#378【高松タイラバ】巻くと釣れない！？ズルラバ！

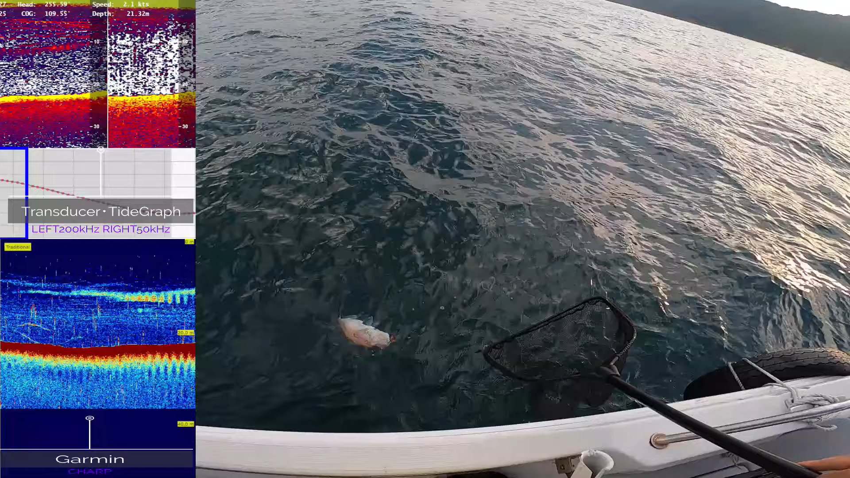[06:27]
On screen: depth 21.32 m
よいしょまあビッグサイズとはいきませんけどまあまあいいサイズですよいしょよいしょ
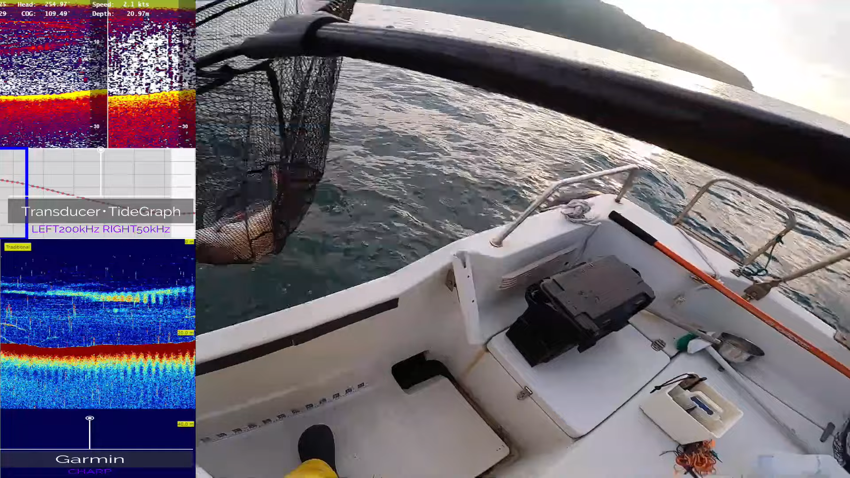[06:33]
On screen: speed 2.1 kn
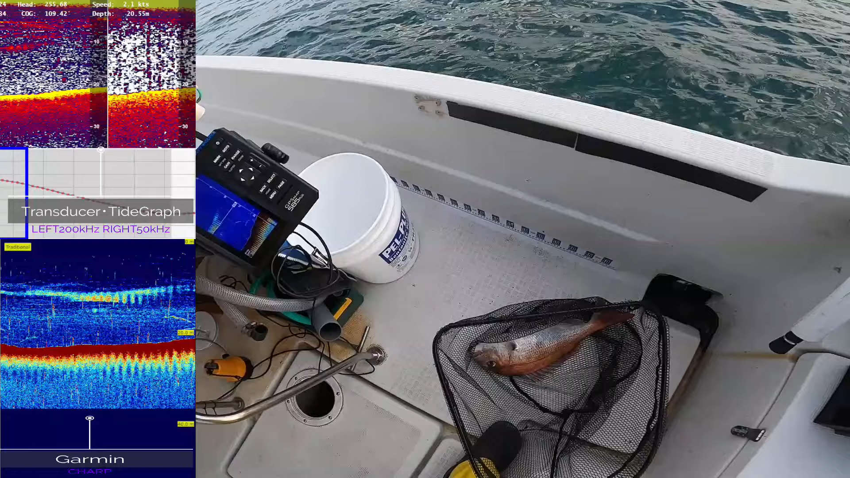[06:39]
はい本日1枚目もう1個の背はもう超えちゃうな2つ背があってその片側で食いましたね
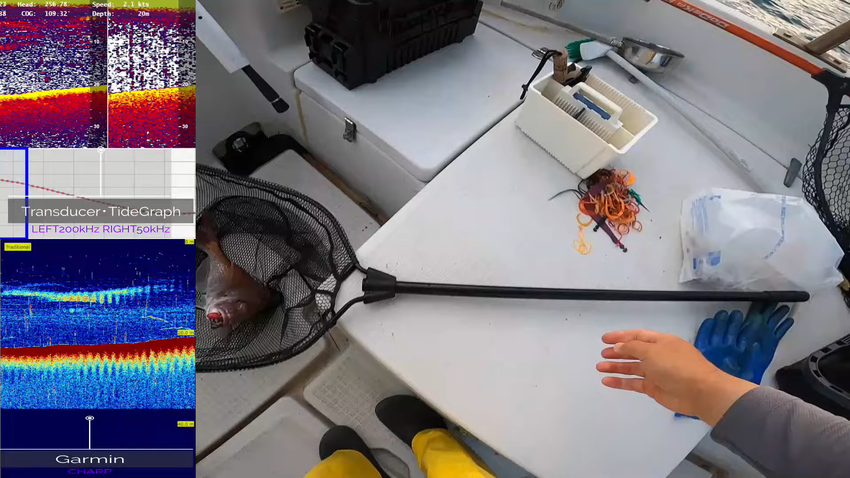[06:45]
はいということで
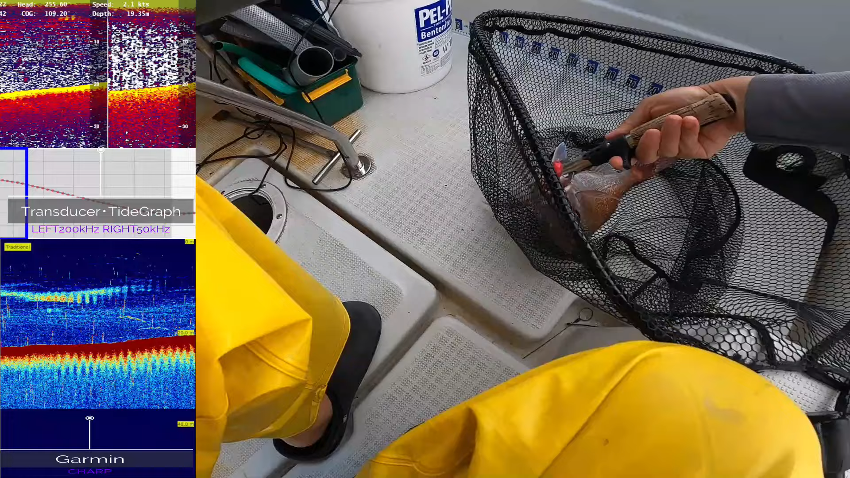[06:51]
いいよこれでしょうはい
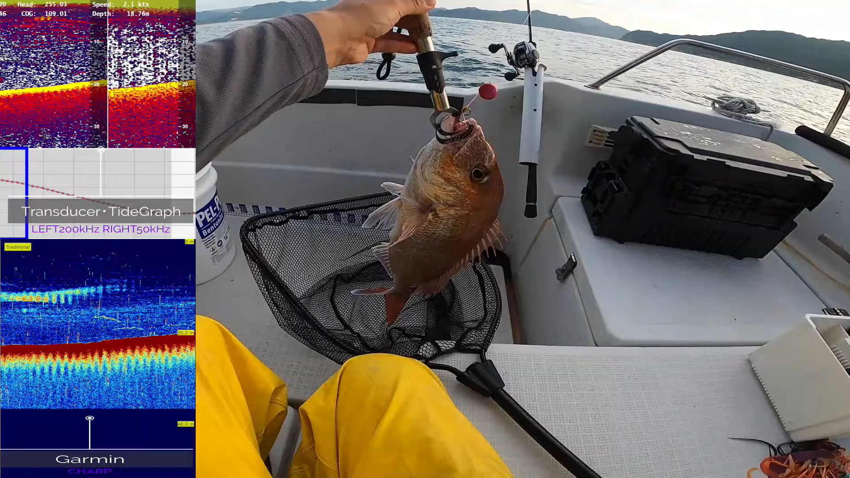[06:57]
エグレーバックカーリーバックリ口の中に針が入ってますこれ狙いすまして食ってる感じがありますね
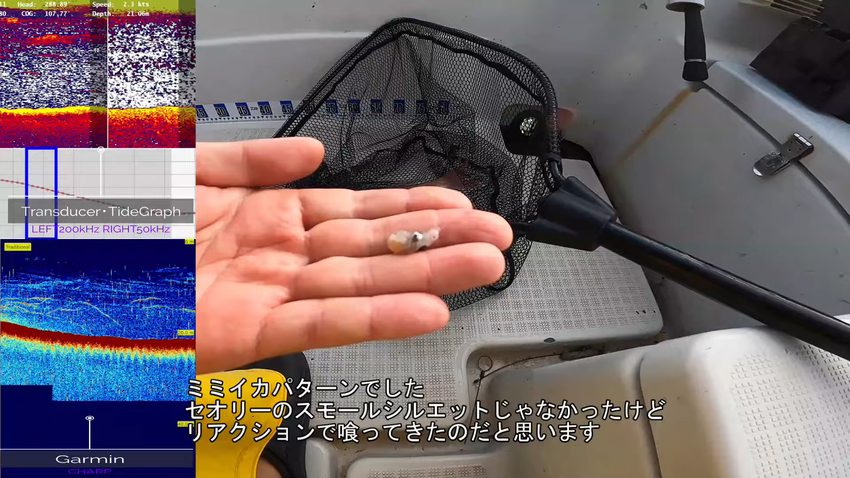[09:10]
ここは豆イカパターンですね間違いなくうんこれはすごいイーベイトが写真撮れた
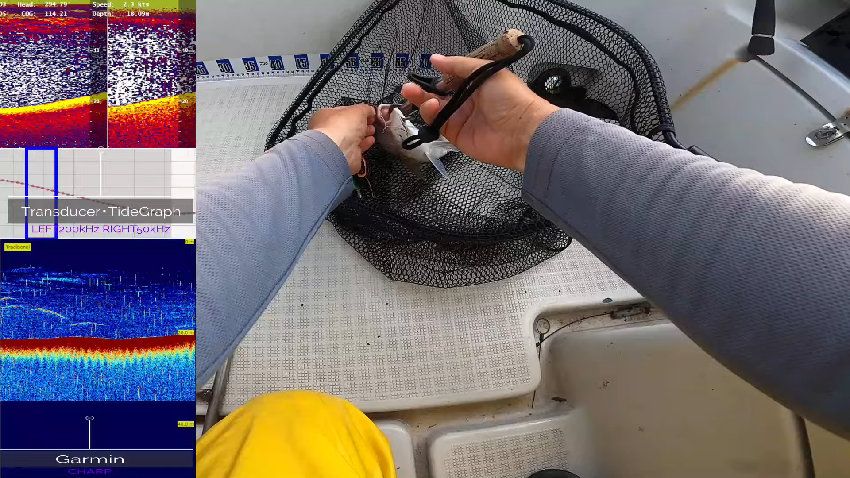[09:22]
中層にふわっと浮いてるものを食ってるっていう魚ですが食ったのははいブレードジグちょっとリアクション的な感じでしょうねこれねうん分かった分かった分かった